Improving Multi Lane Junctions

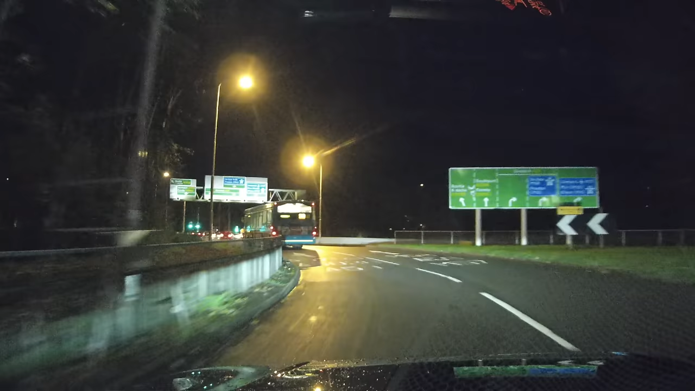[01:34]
Now, I'm just going to use this lane, I'm actually going to take my time because there's no one behind me. Hopefully we'll get caught at these lights. Alright, we do. Oh, we do. Brilliant.
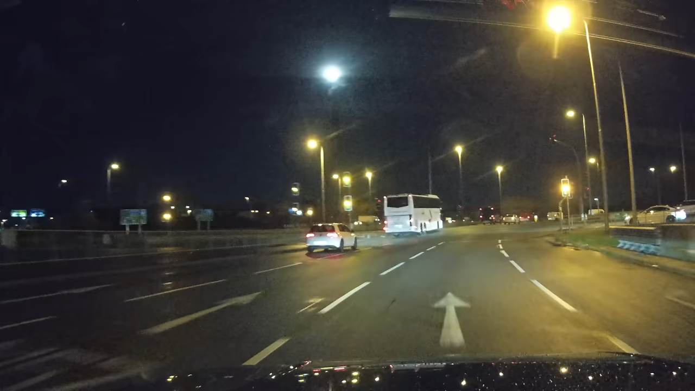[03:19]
Perfect. So, as you can see, we've got lights a little touch further up, but they're for not all parts of the junction.
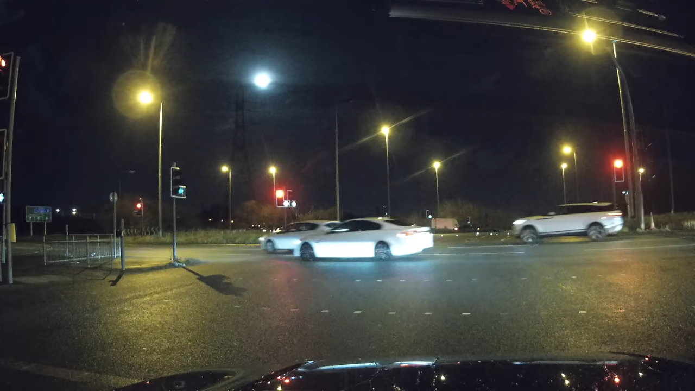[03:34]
Let's have a little look to see what's going to go on when I go, but you can see them over the far side from the road from our right heading round to the right.
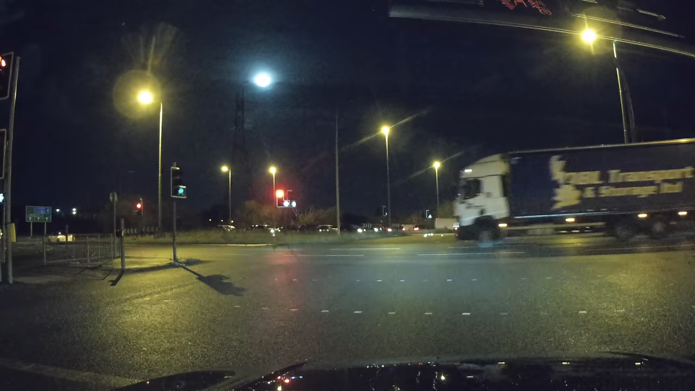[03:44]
There you go. They've gone off. So someone else is going to go from the other side. Again, I'm always wary of this junction because the amount of red light jumpers that are is untrue. As you should with all lights. So this little section is three lanes.
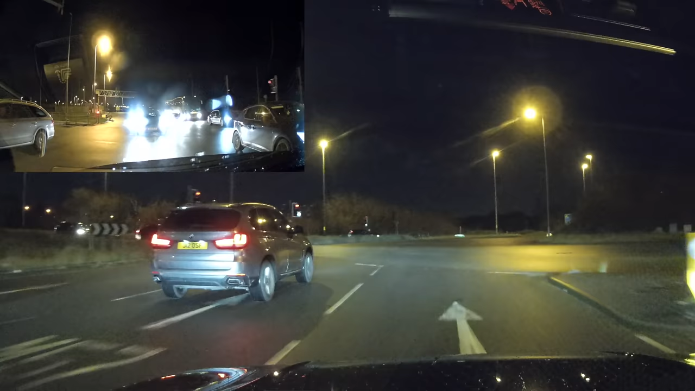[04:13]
I'm in lane three and I should stay in lane three, but this is unfortunately where they could have done with a few more. Now there's a car to my instant left, so I've gone across to lane four.
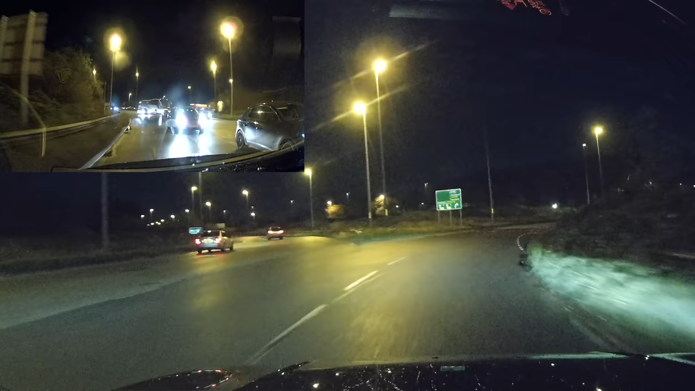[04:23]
Yeah, and they're getting beeped as well. So unfortunately, that's the perfect situation where they don't put the lights in everywhere, especially at the points where it's obviously needed.